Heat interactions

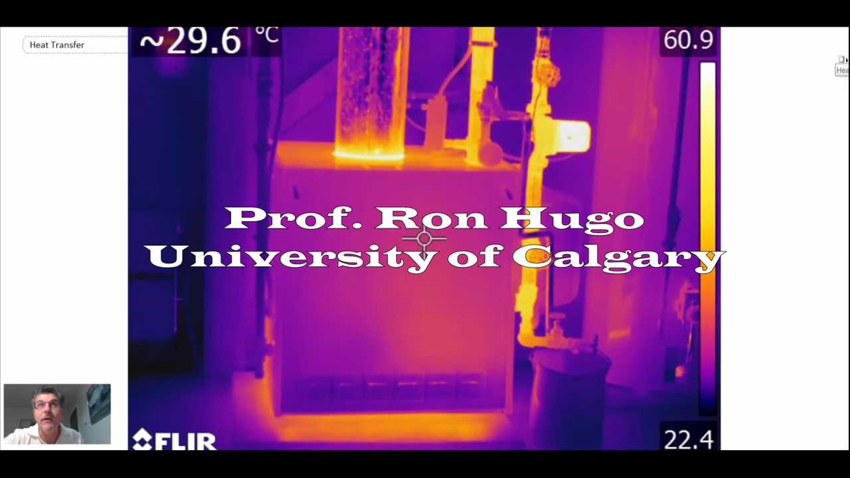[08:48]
On screen: spot 29.6°C
Here we have a hot water boiler in a house, and we're going to zoom in on the area where the energy is being added.
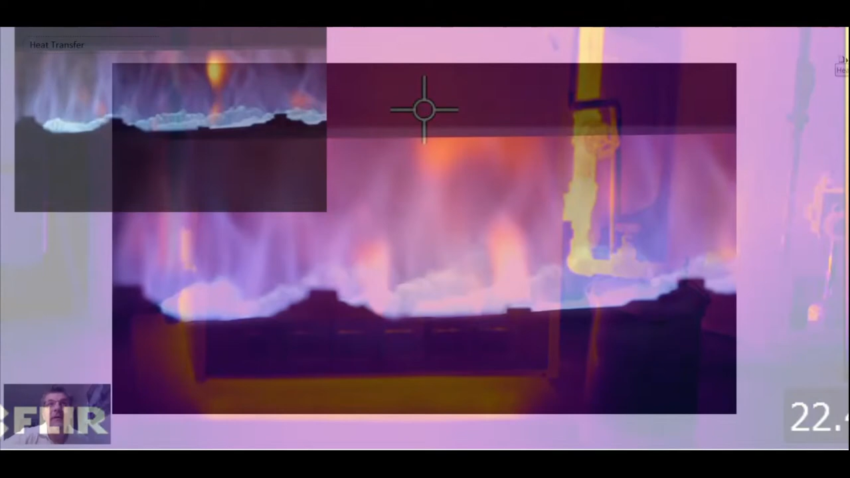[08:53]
So here what we're looking at, these are flames. We're burning natural gas, and the heat that is generated is used to heat a boiler.
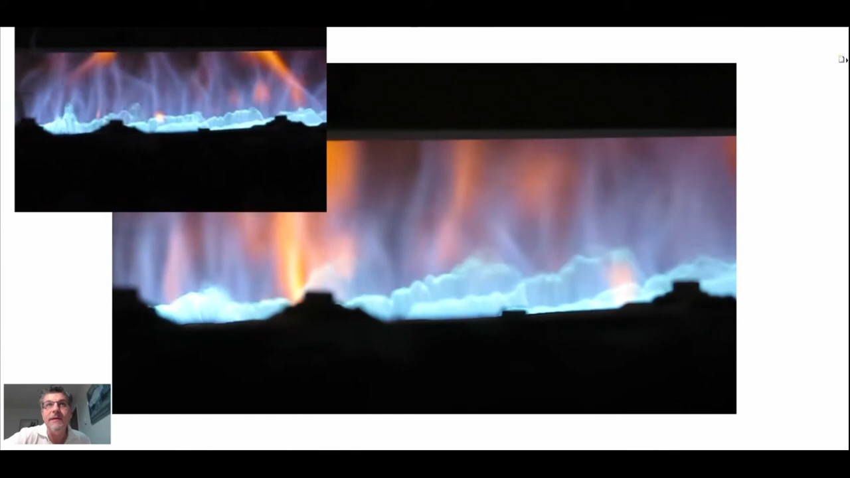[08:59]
Water is circulated using a circulation pump,
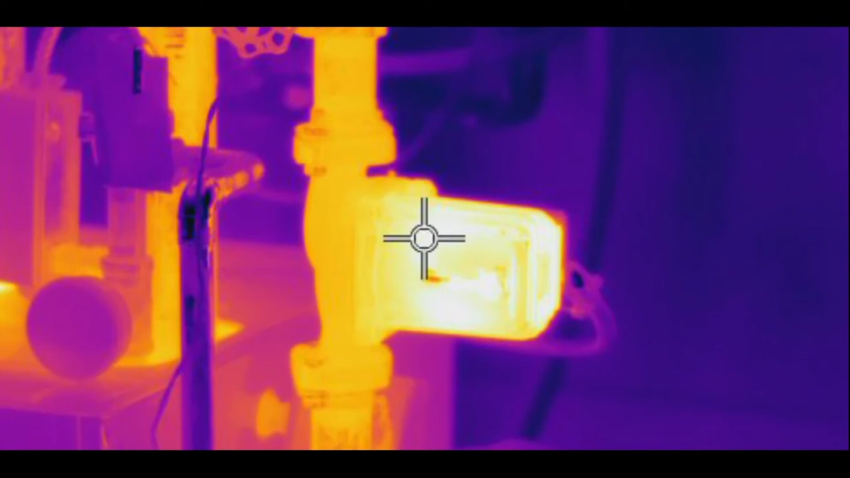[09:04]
and then that goes through a manifold system and through pipes that extend throughout the house.
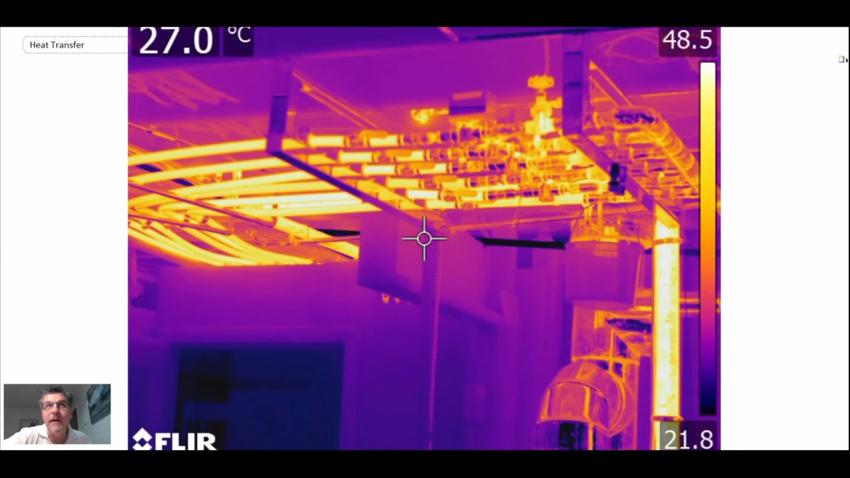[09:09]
On screen: spot 27.0°C
Here you can see one of the pipes going through one of the floorboards, and it goes up, and then it goes into hot water radiators.
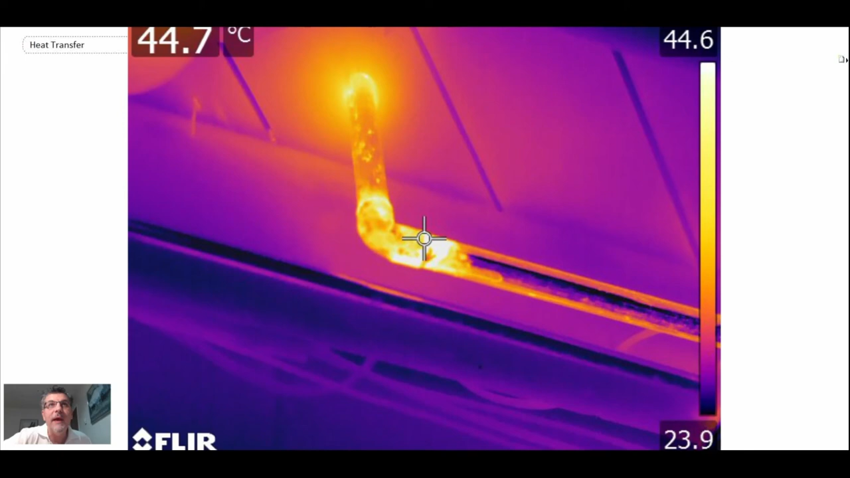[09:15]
On screen: spot 44.7°C
And so through natural convection, which we'll study in this course,
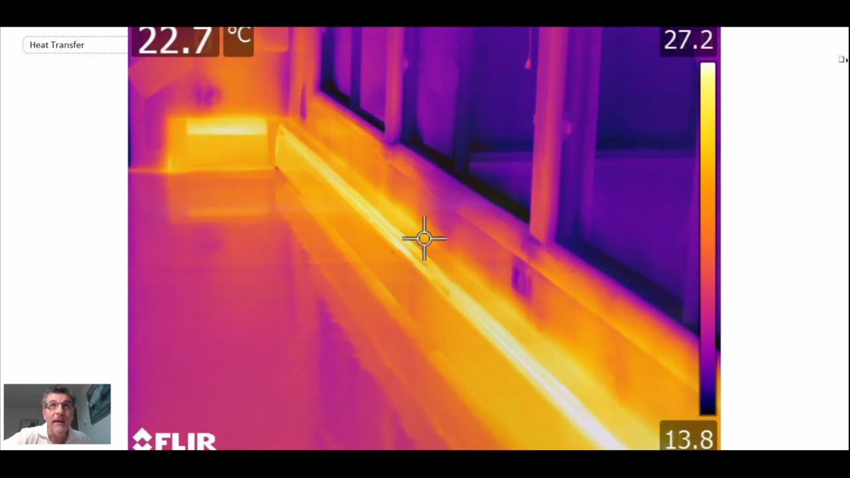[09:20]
On screen: spot 22.7°C
that is how the heat is transferred from the liquid through fins into the room, and that's what heats it.
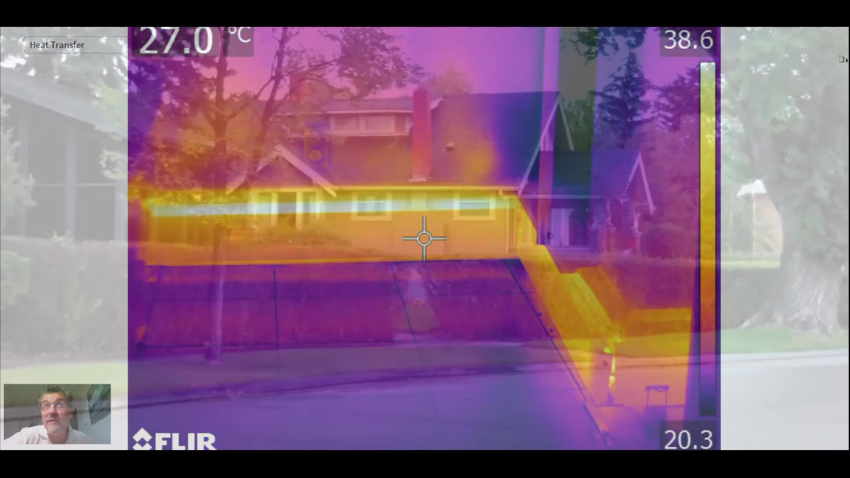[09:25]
On screen: spot 27.0°C
Now, where does that heat go? Well, eventually it goes out into the atmosphere, and here you can see some homes,